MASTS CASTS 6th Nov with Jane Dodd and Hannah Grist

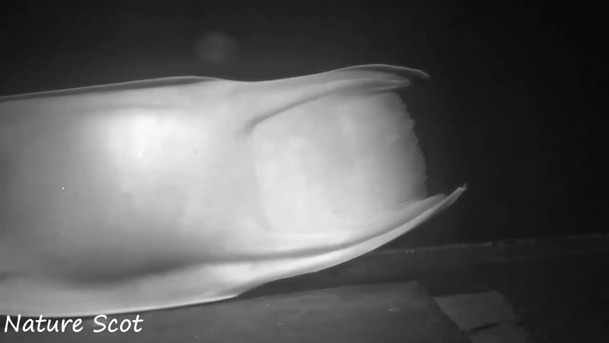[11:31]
egg case so the camera was focused on that end of the egg case as well so it had fallen over
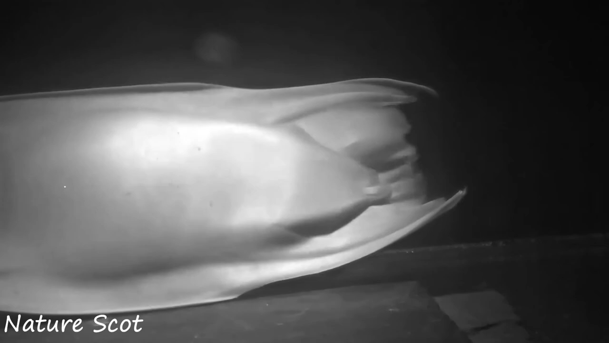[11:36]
and it was lying flat and i thought something going on here and we didn't know whether the embryo had been moving a lot and had knocked the egg case over or